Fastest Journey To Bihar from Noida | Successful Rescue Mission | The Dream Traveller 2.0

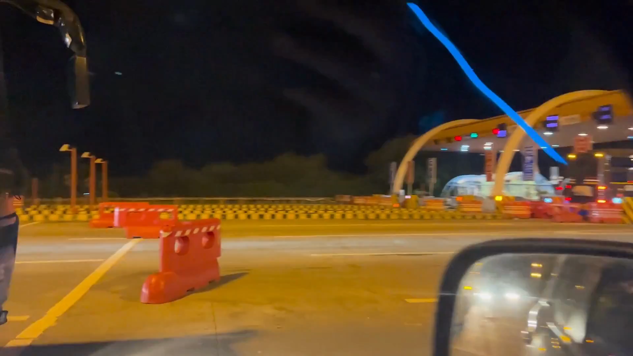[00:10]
पड़कमना ये पड़ेर कहना चाय गिरेगी कि नहीं।
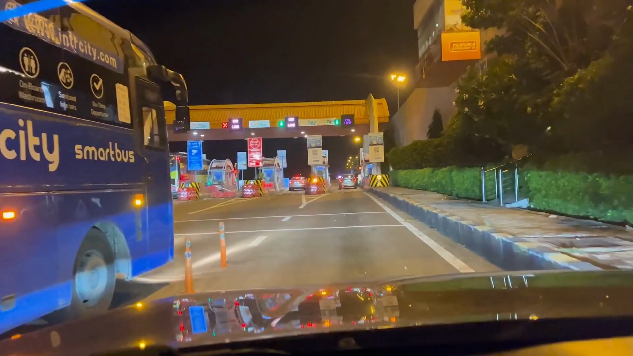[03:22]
ये बस वाले भैया आगे क्यों जा रहे हो ऐसे?
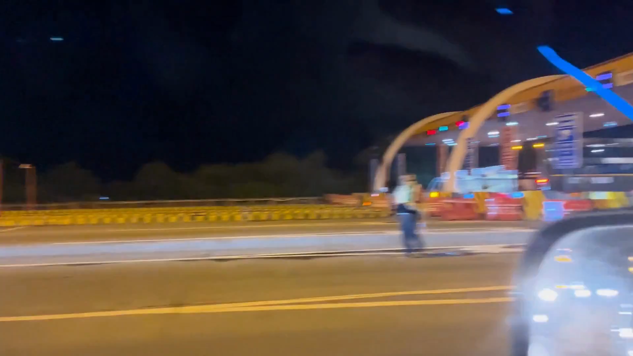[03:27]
सो इतने लंबे सफर के साथ हमारी बारिश भी साथ दे रही है और बारिश वैसे चालू हो गई है।
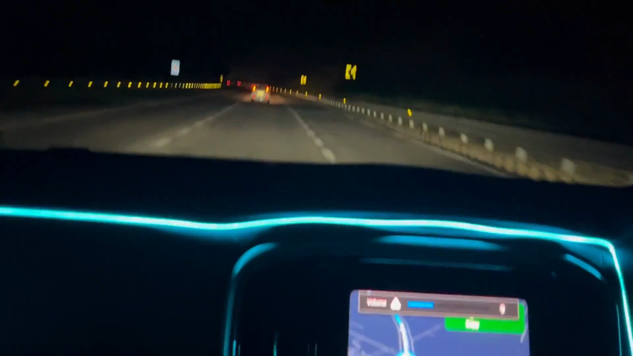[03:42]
तो अभी हम लोग अराउंड 120 किलोमीटर कवर कर चुके हैं।
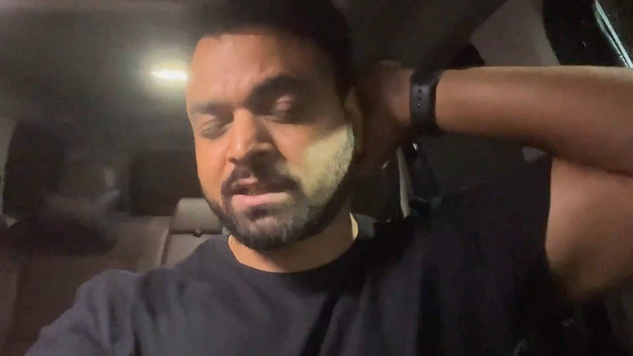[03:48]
दो लोग जब रहते हैं चलाने वाले तो थोड़ा इजी हो जाता है। सो ऐसी ही अदला बदली करके चलाएंगे और होपफुली टाइमली पहुंच जाएंगे। सेकंड टोल प्लाजा आ गया है और बारिश अभी हमारा साथ दे रही है,
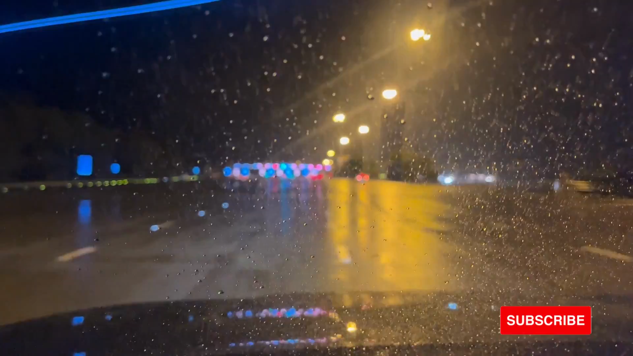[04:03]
मौसम बहुत बेहतरीन हो चुका है।
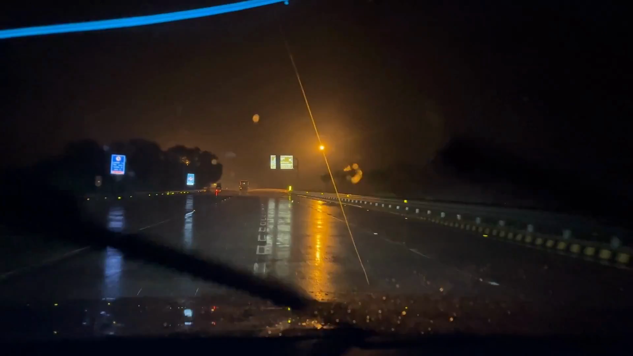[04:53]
स सो पहला माइलस्टोन कंप्लीट हो गया, आगरा एक्सप्रेसवे इस ओवर, और लास्ट टोल है हमारा, मैं दिखाता हूँ आपको।
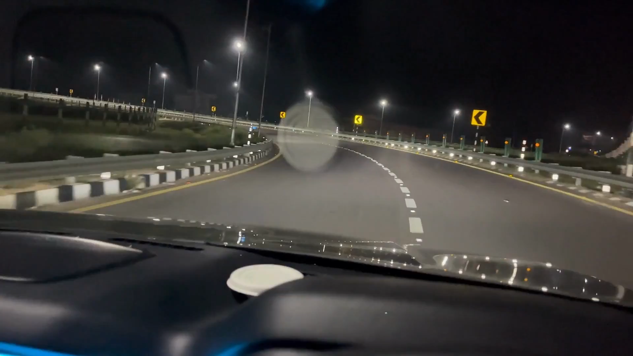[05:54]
सो फाइनली लास्ट एक्सप्रेस वे, पूर्वांचल एक्सप्रेस वे चढ़ चुके हम लोग, 340 किलोमीटर और बचा है। तू मेरा कोई ना हो के भी कुछ हर दुआएं जैसे बापू मानी, देखी हर दुआएं जैसे बापू मानी,
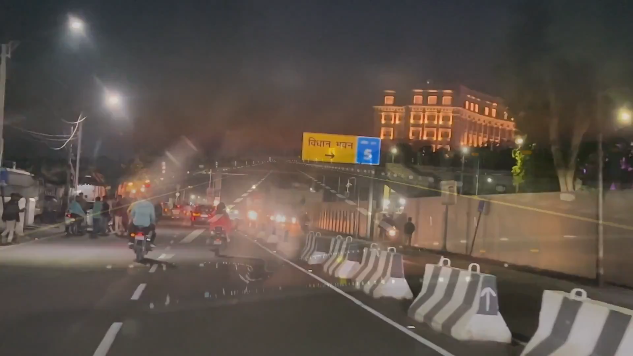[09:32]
और हम पहुंच गए हैं लखनऊ के विधानसभा, ये देखिए चमचमाती हुई बिल्डिंग,
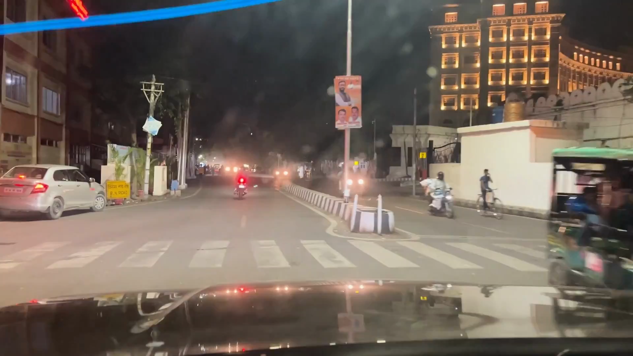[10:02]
ये कैसे धूम मचा रहे हो। इतना सुंदर लग रहा है चांद, बेहतरीन।